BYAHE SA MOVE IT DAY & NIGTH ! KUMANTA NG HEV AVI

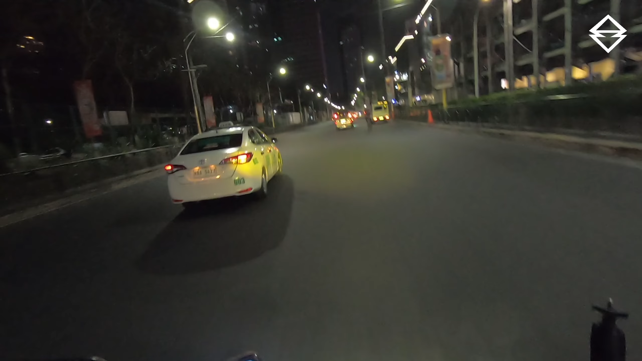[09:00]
Dito tayo sa SM Mega Mall Yun o Banking Dito na yun Malamang Dito ba?